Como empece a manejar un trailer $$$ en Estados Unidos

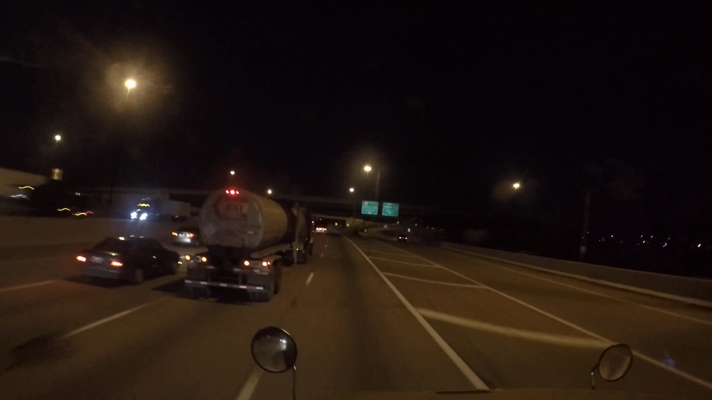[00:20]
Pues aquí miren, nos tocó trabajar de noche Hoy vamos a manejar de noche Ahorita vamos a levantar la primer movida Hay algo de trafico a pesar de la hora que es Estamos hablando ya pues Casi las 11 de la noche Y vean, bastante trafico aquí por la Por la carretera 90, 80, 90 Nos vamos con gusto, ¿verdad?
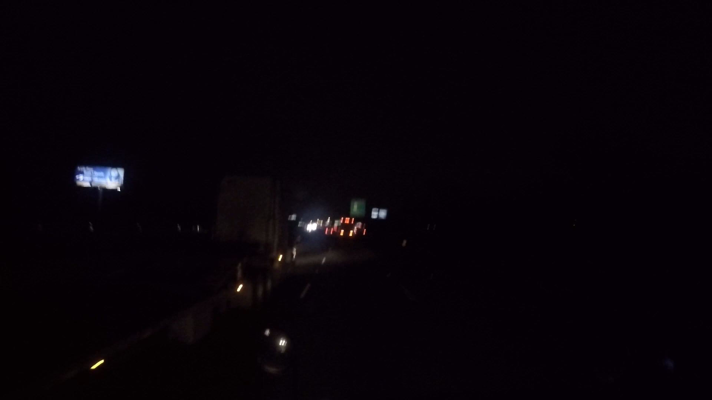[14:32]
Aquí ahora sí Que si hay nieve Pues con cuidado Pero sigue uno Trabajando No gana lo mismo Porque pues El clima Afecta mucho El rendimiento Del camión Y pues el rendimiento Es millas Y todo lo que Pueda uno hacer En el camión ¿Verdad? Pero bueno Aire nomás Este loco Flachándole Al trailero El trailero Ahí va En el carril Equivocado Pero también Esta persona Flachándole No le puede Ir como va Queriéndolo Sacar de la carretera No puedes ir Haciendo eso Hay muchos letreros Que dicen Que no agarremos El carril izquierdo Ya se va a quitar El camionero Pero ninguna persona Ninguna persona Te puede venir atrás